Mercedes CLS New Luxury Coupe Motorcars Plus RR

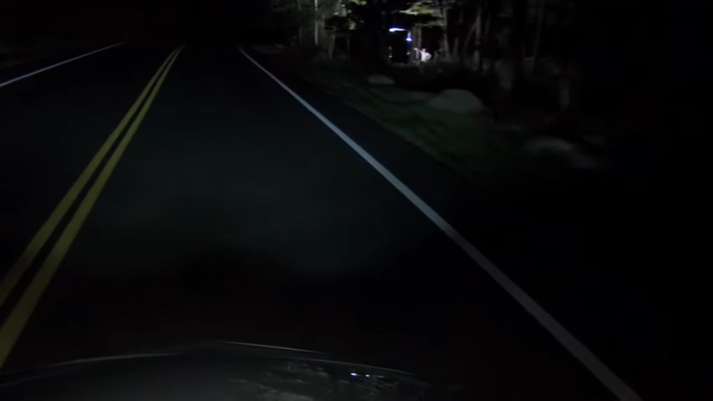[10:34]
So they always shine as far ahead as they can, without causing glare for other drivers.